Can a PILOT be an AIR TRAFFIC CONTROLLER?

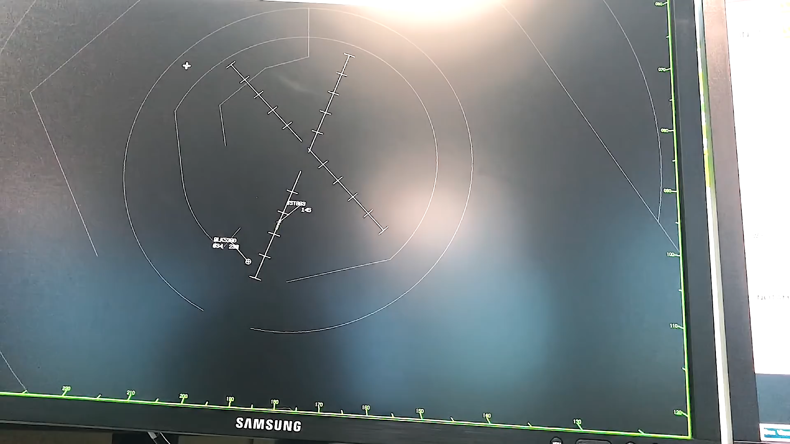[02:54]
And behind him Q... No, that's Q-link.
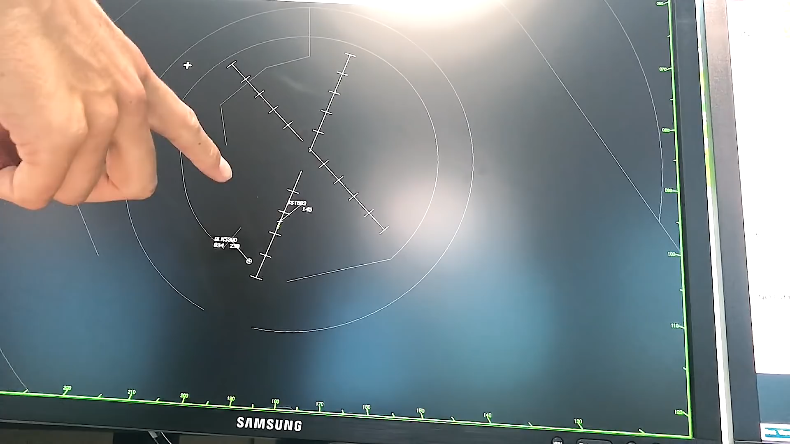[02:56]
Q-link 539 Delta. 539 Delta is waiting. A rough strip. No, he's coming in.
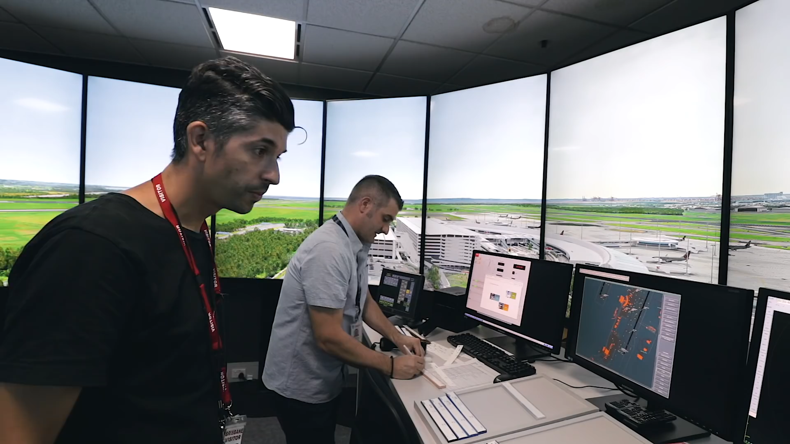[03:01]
Oh, he's coming in as well. But you have a gap there between Jetstar and Q-link. So I can take someone off between these two aircraft. So as he's coming in, so he's on downwind, is he?
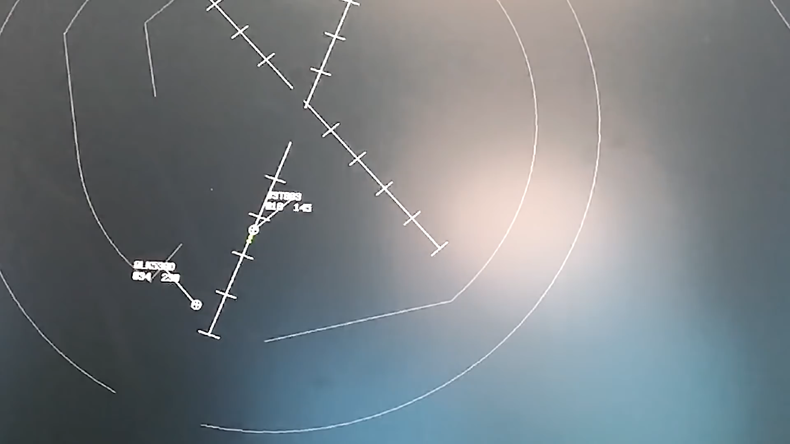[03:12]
Then he's coming around. No, he's joining final. Oh, he's joining final. All right. Yeah, but he's going pretty quick. He is and he's closing that gap up. Yep. So what we can do is we can do a conditional.
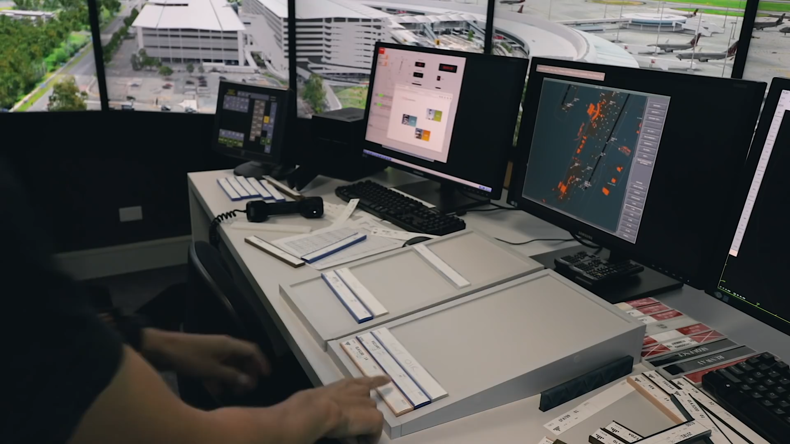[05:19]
I'm not moving the strips around. So he is now here. Meantime, are you looking then at this screen here to see who's coming in?
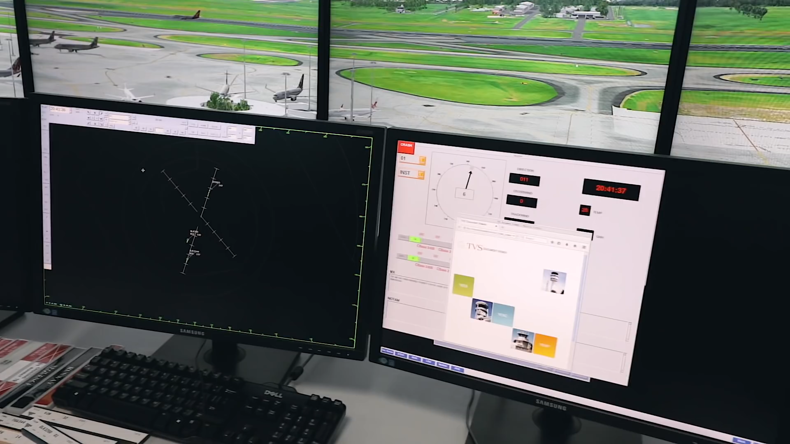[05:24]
That's it. We'll use that to know who's next. That's QG.
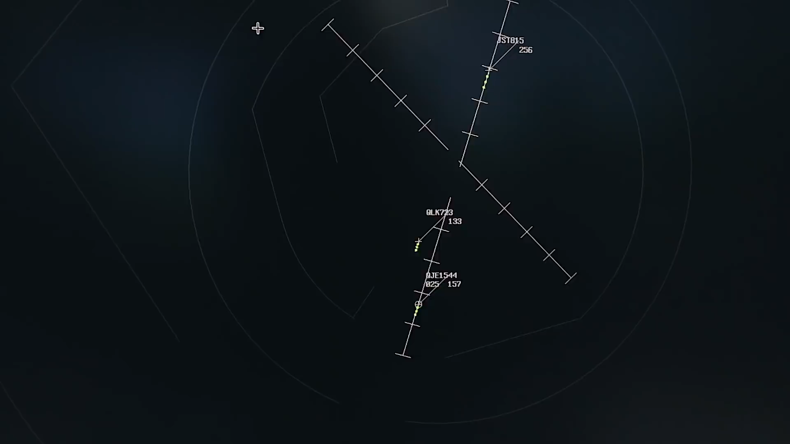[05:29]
He was 343. 343. He was 343 Brisbane Tower. What's he? What's his call sign? Tegoz. Tegoz.